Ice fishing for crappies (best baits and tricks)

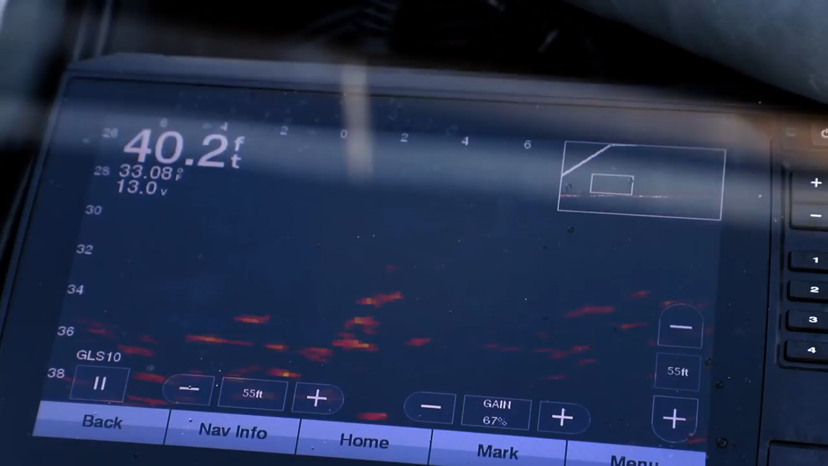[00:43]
On screen: depth 40.2 ft
There he's coming up. All right.
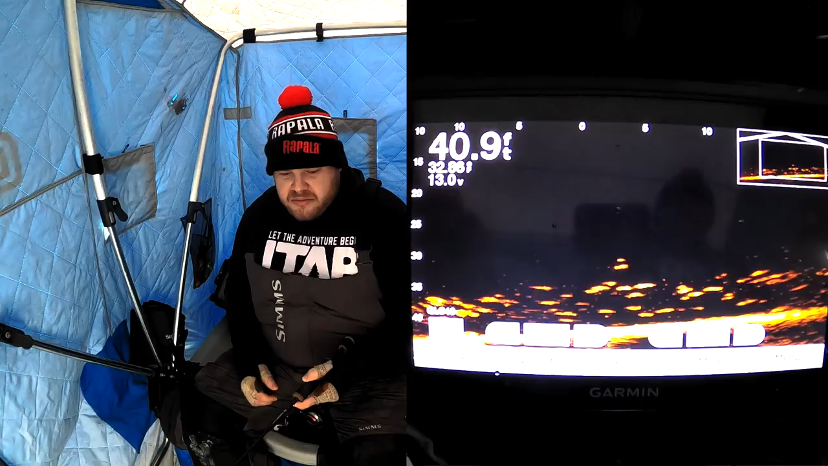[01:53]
On screen: depth 40.9 ft
That's a good one. A couple good ones. Got them. Here we go.
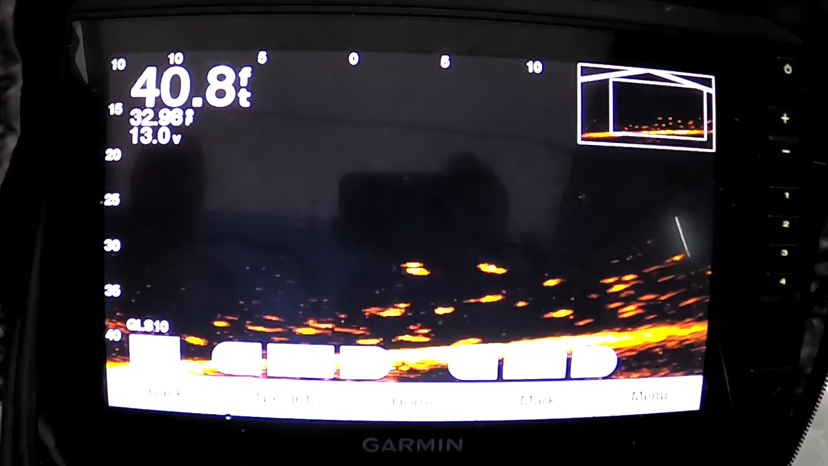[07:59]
On screen: depth 40.8 ft
We just got out here and we're like huh hope they're biting it. Eat your food dinner. Look at this big one coming up. Oh it's all over your head that one. There's a big one looking at each of us.
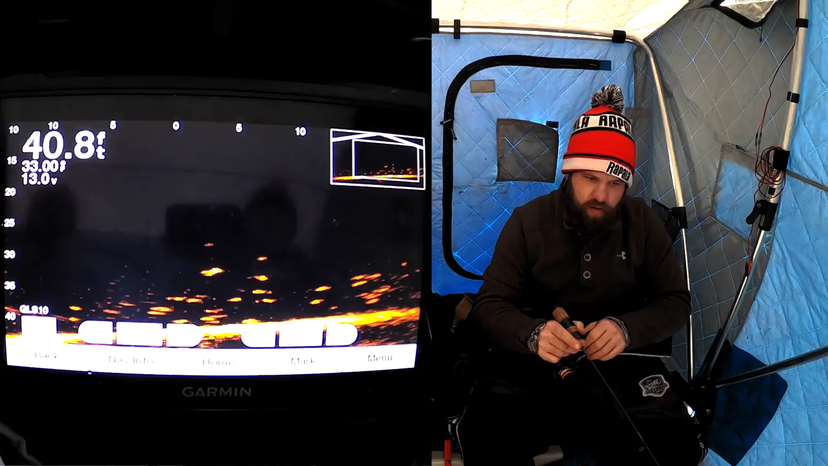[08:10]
Got em. Got em. Yes. What did you just switch up to? Just a different color of hair? White? Uh different head and then just kind of a lot of synthetic almost like a big minnow tie. I'll show it to you in a sec. Sure.